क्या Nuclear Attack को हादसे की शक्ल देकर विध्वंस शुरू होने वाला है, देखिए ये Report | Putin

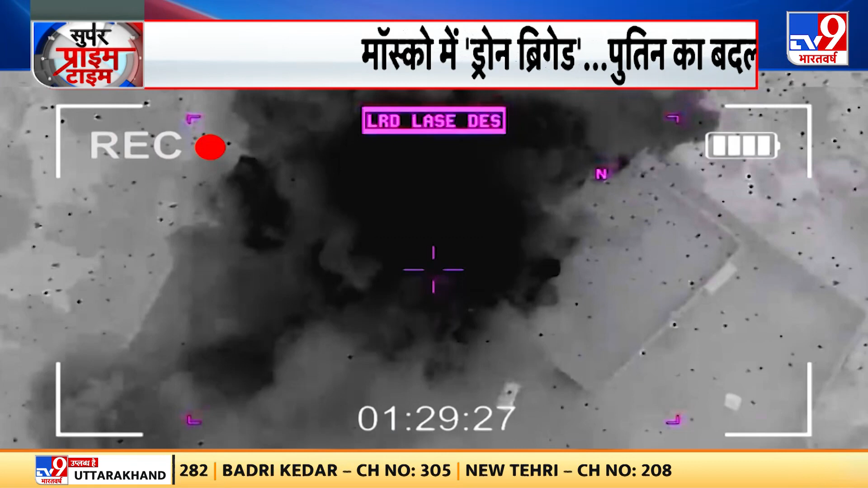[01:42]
मॉसको से 150 किलोमिटर कलूगा में दुरोन विस्थोट हुआ।这 जालन विस्थोट कलूगा के जंगलों में सुबत पांच बजए हुआ।